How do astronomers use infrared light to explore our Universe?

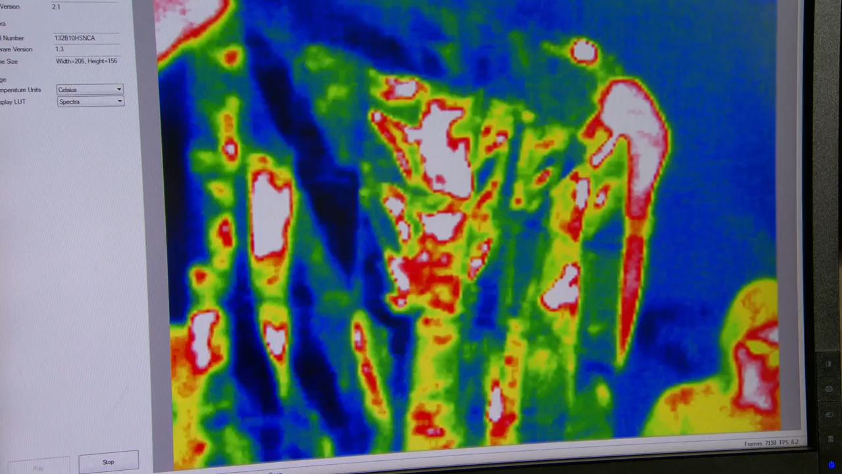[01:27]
So now we can look at what it looks like with a plastic bag and this is just a regular garden bag you can buy.
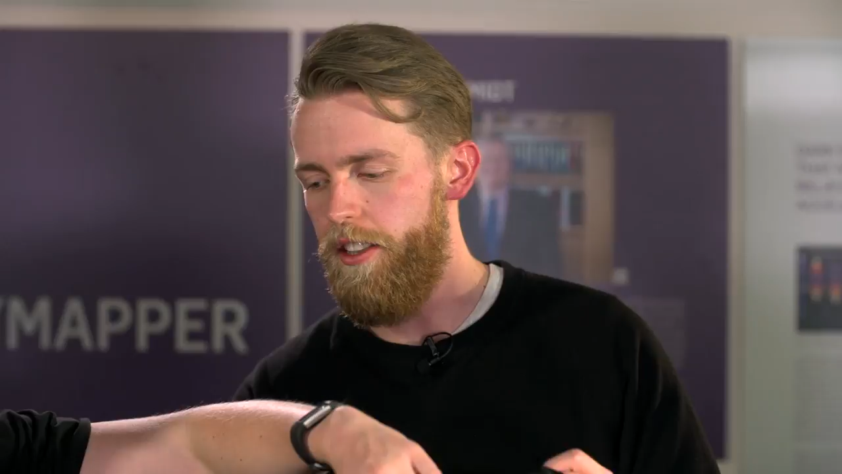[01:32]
So Ryan if you block yourself you can see we block out all the visible light but what can we see with the infrared camera?
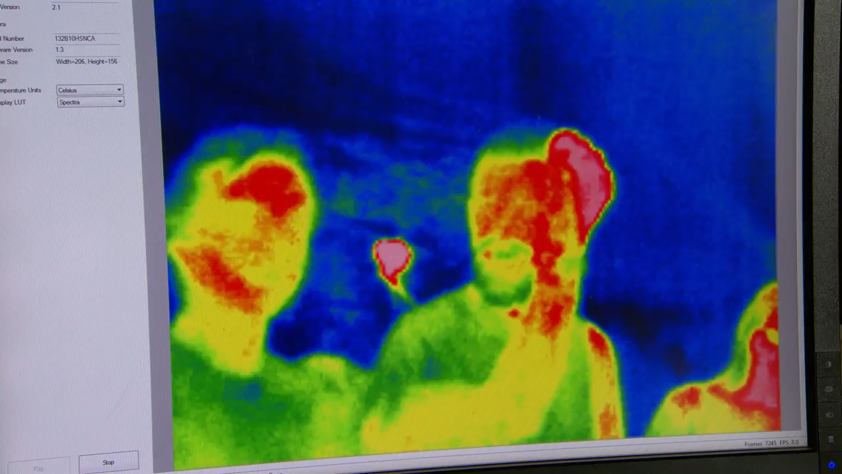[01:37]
Yeah, I can still see him there. He's still there. Even though you probably can't see him in the camera.